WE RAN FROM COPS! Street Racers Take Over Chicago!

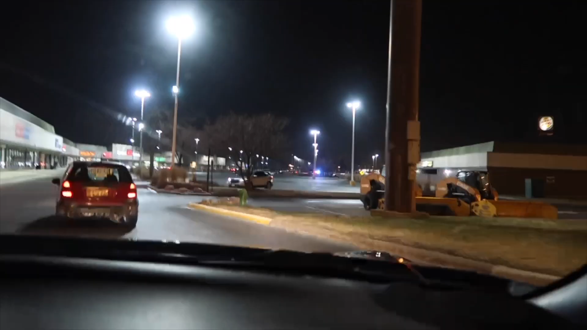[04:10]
So we're at the first spot and it's White Castle. Oh my god. Yeah, we're gonna get pulled over for sure with this exhaust. I swear to god.
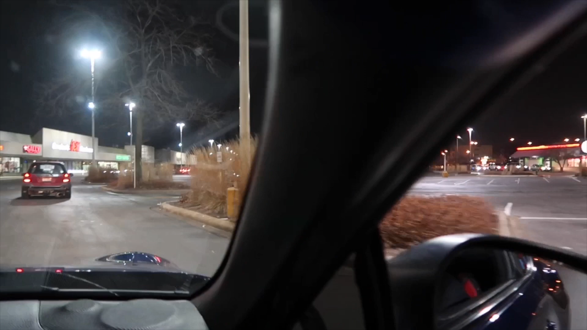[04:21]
But there's already cops there and we're just passing by anyways because, you know, fuck them.